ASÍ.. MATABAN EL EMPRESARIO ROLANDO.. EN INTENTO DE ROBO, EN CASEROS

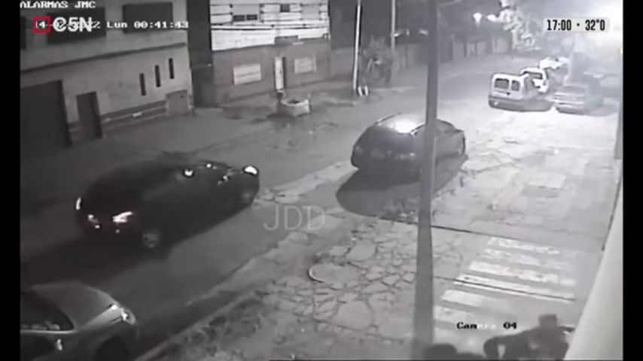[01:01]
Fíjate ahí, el auto, los dos delincuentes disparan y empiezan a correr y fugar en sentido a Ramos Mejía, en donde se encontró este vehículo abandonado. La policía científica levantando las huellas de este rodado Peugeot 208, en este mismo momento, para dar, insisto, con esta banda de asesinos y delincuentes que asesinaron a sangre fría a este comerciante.